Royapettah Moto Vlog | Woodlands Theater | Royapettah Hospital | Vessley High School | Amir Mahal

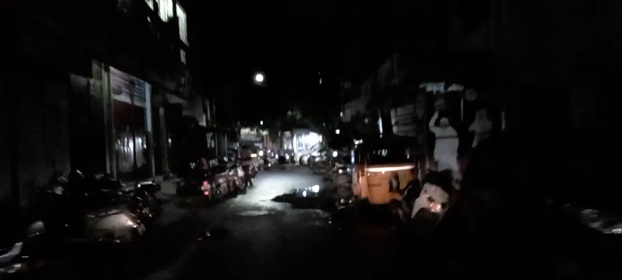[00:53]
Now we are in Raipet, in Talayari Street, I think, yeah. From Raipet, I'll be coming here. We are in Talayari, Peru.